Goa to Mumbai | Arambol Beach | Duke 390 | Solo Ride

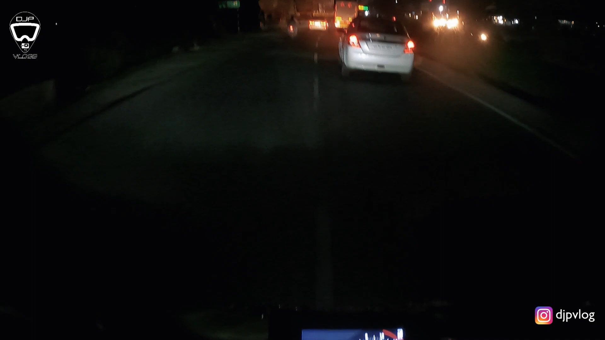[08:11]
अभी भी टाइम शो कर रहा है 11:25 का अराइविंग टाइम। अभी कोई हॉल्ट नहीं लूँगा, अभी लास्ट स्ट्रेच भी मैंने एक सिंगल स्ट्रेच लिया था 150 किलोमीटर्स मैंने किया। पूना में बहुत ज़्यादा लेट हो गया,
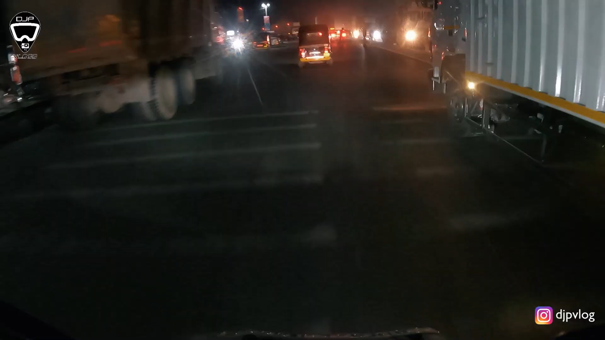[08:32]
पूना में मुझे 45 मिनट्स गया, ट्रैफिक बहुत ही ज़्यादा गंदा था।
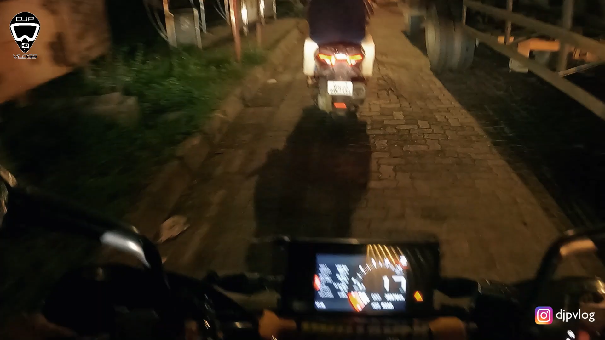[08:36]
खाने एंटर कर लिया है, और लो भाई
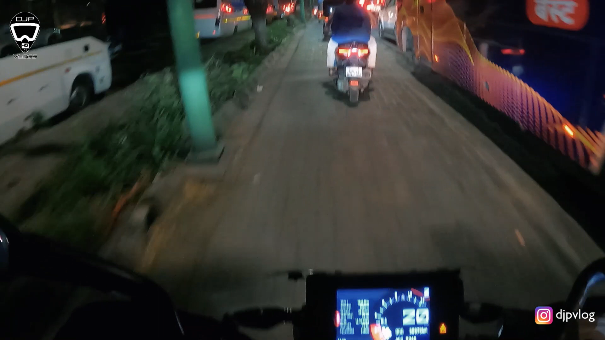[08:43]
इधर मस्का और जाम दोनों लगा हुआ है। आगे रुक जाओ,